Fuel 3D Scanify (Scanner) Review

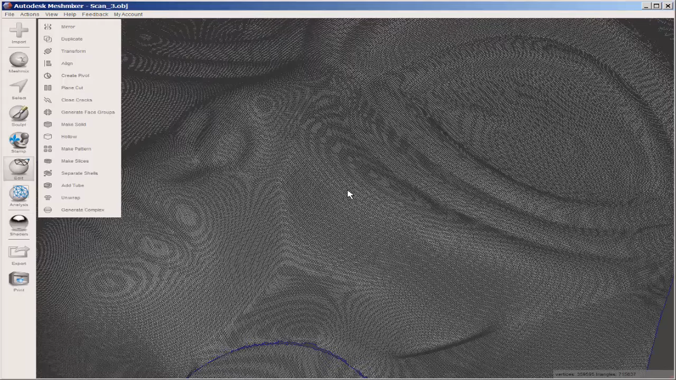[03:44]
But MeshMixer is able to handle it and I decimated it.